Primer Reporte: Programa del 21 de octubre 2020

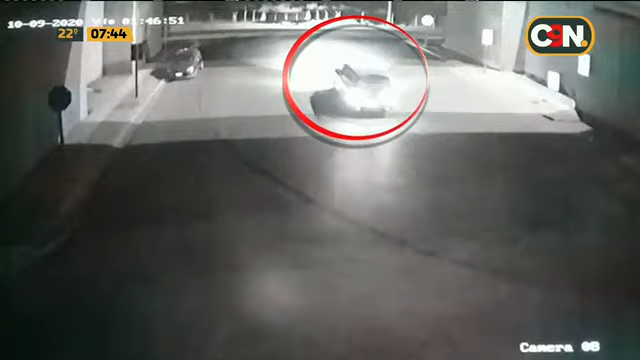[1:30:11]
los delincuentes lo obligaron a descender de su vehículo y se llevaron su rodado. Ahora la hija cuenta que se quedaron sin su elemento de trabajo y sin movilidad.
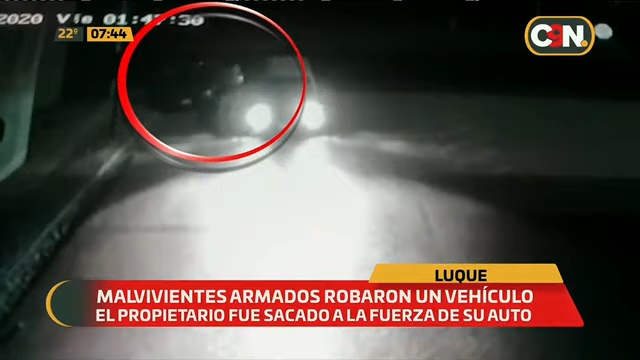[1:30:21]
Otra familia luqueña fue víctima de la inseguridad.